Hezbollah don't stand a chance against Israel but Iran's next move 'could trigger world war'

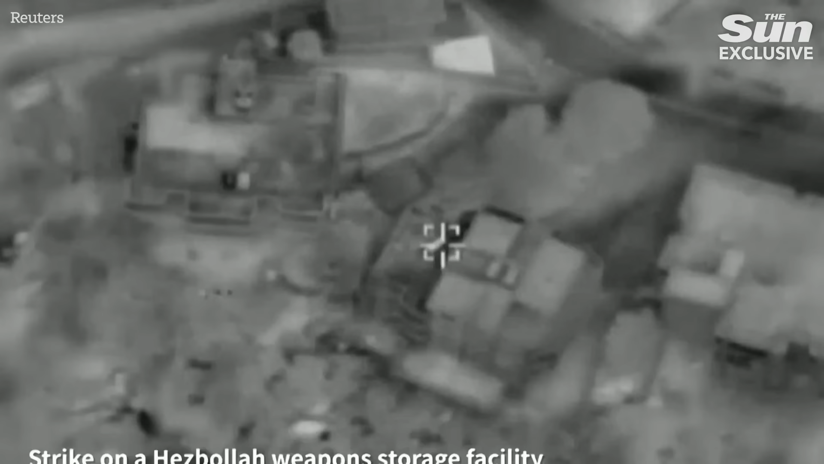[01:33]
who was underground in a bunker underneath that.
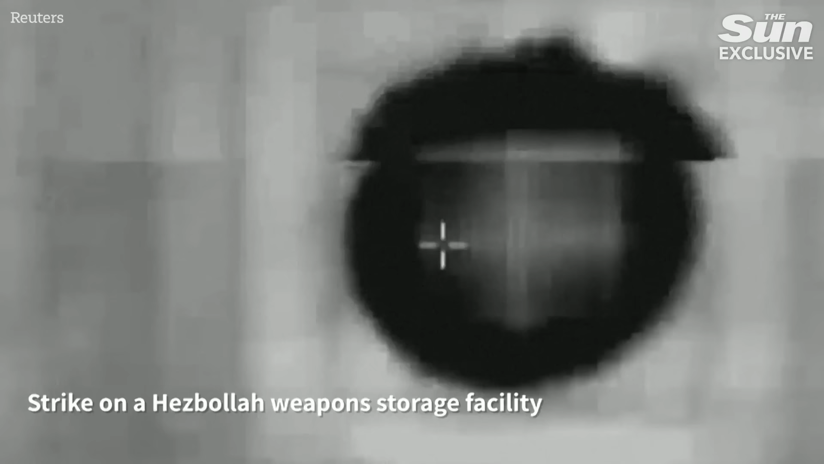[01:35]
So they used bunker busting bombs and eight of them.